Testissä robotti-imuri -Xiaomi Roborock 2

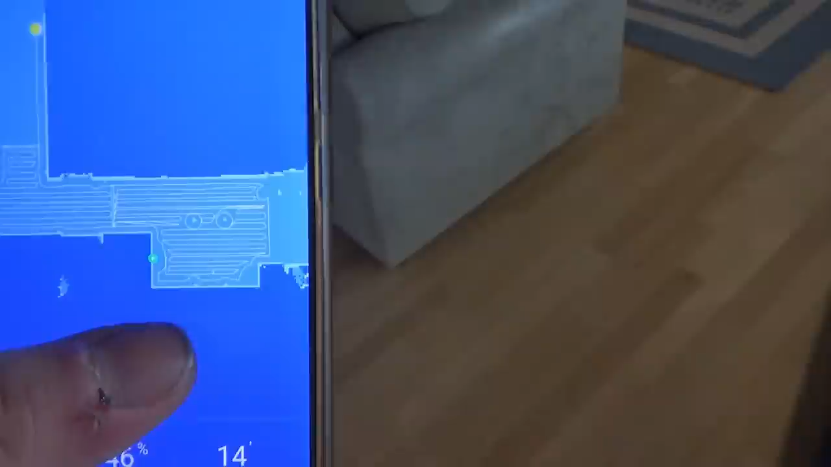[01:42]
Tuossa nyt tuo alue, mitä se on imuron. 18.4 on imuron.
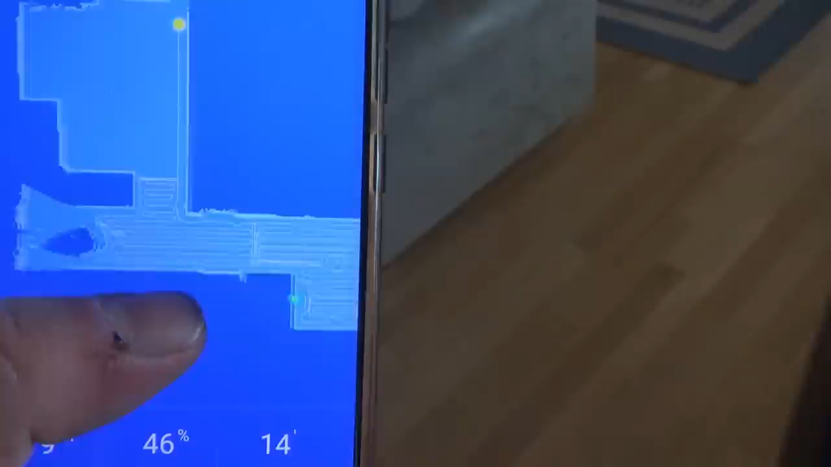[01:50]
Tuosta nui, tuonne, tuolla se männä. Eli se piirtää kartan siitä pohjan, mitä se imuron.
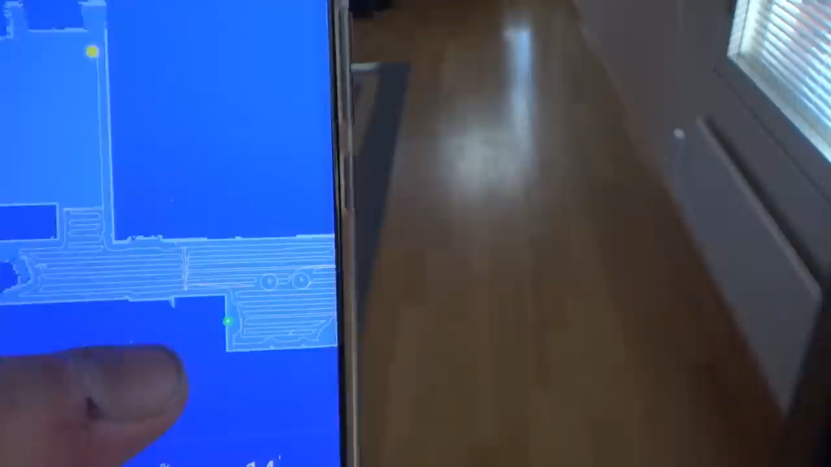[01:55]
Sitten se voi laittaa vaikka tiettyjä alueita,
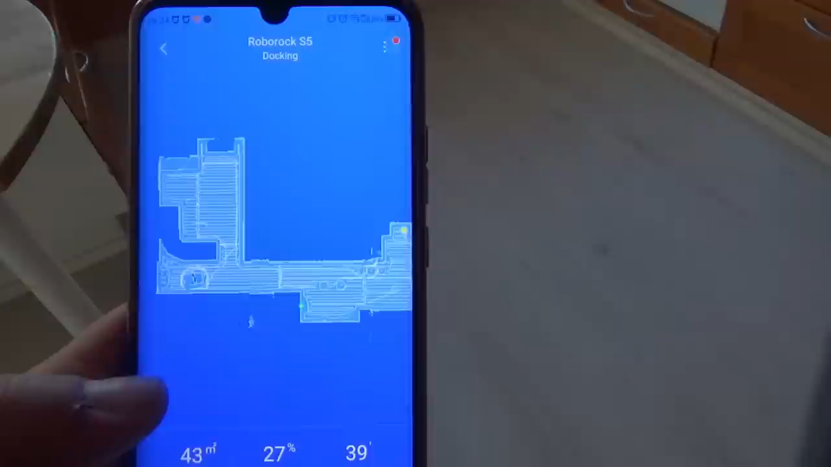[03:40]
Nyt se on imuroinut alakerran. Nyt se lähtee sinne omaan lattausasemaan.